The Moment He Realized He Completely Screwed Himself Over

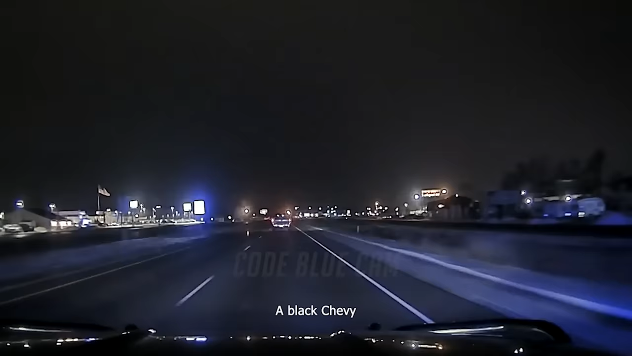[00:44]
Business 53 southbound, that black Chevy, just past 21st Hill. Looks like Wisconsin truck.
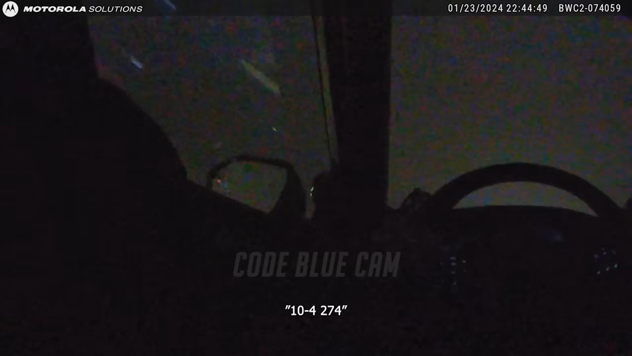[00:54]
That's 274, 373. Speed. Just blew the lights at Melby, continuing Hastings southbound.
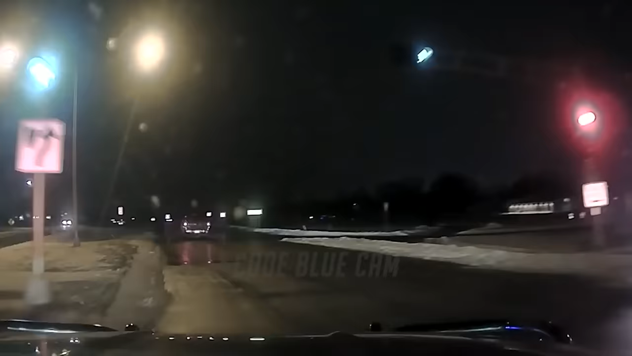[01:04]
1434, calling all units. Speeds of 95, traffic's light, just coming up to Eddy Lane. We'll be heading eastbound on North Crossing.
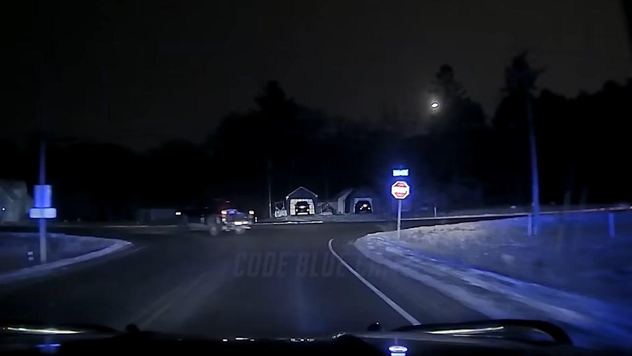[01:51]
We are going eastbound Tower Drive.
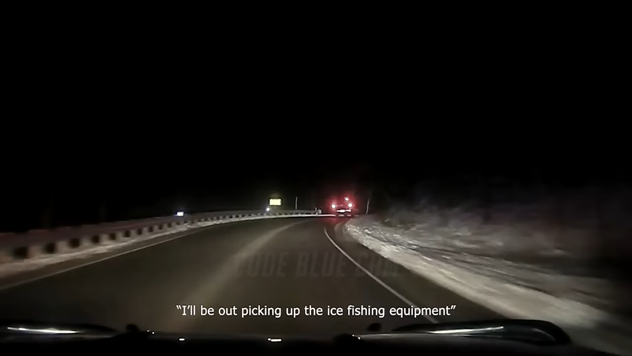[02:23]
We just lost more equipment in the curbs by Bauer Avenue.
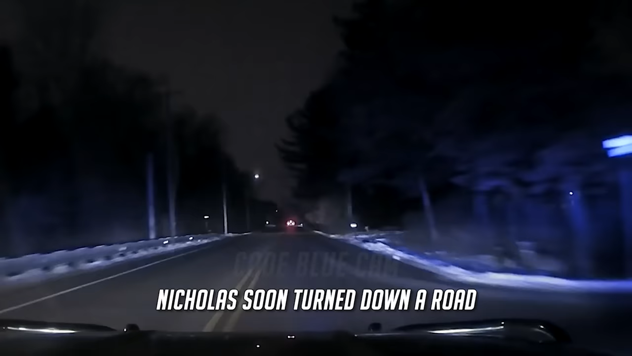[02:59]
Nicholas soon turned down a road that the officer knew led to a dead end at a boat landing by the lake.
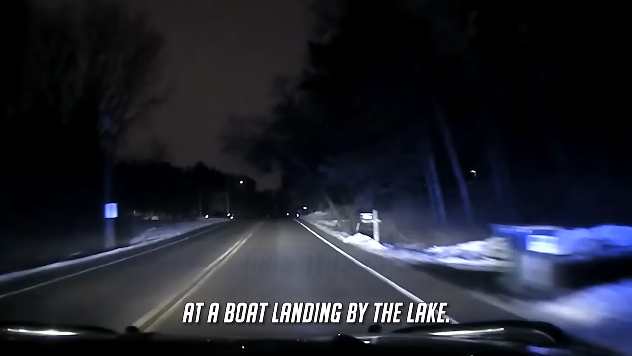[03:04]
We are now turning southbound onto Indian Hills.
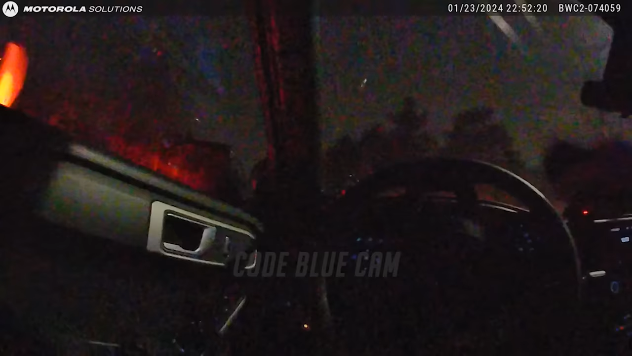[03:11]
I believe this is going to dead end into Lake Altoona.
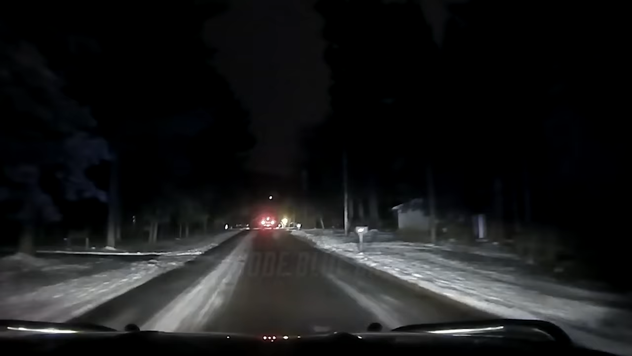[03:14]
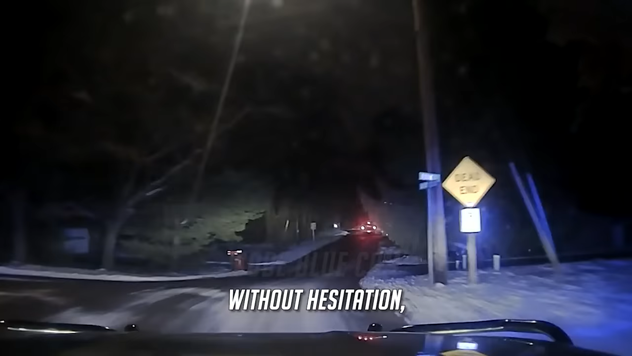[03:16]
Without hesitation, Nicholas proceeded to drive onto the frozen lake and turned off his headlights, causing the officer to terminate the pursuit.
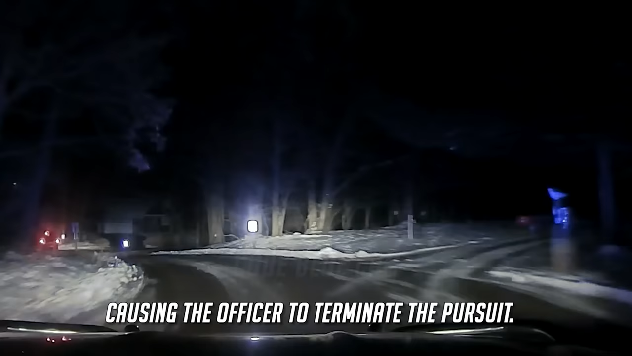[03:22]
274 County, I'm going to be discontinuing. He's driving onto Lake Altoona.
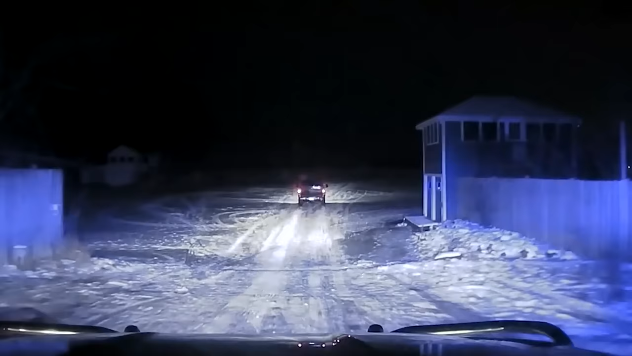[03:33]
He is on the lake. 10-4, 274, discontinuing. 274 County, I'll remain at this landing.
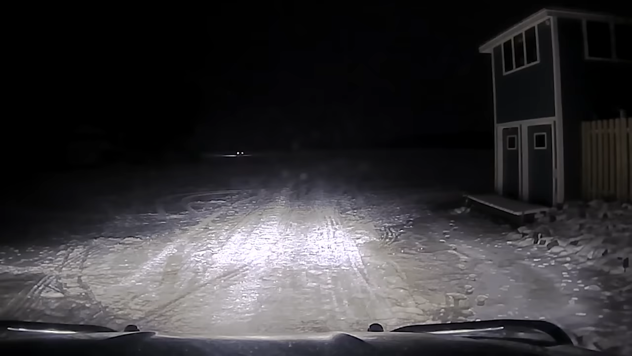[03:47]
If you want to notify Eau Claire to have units go to the other landing. 10-4, 274.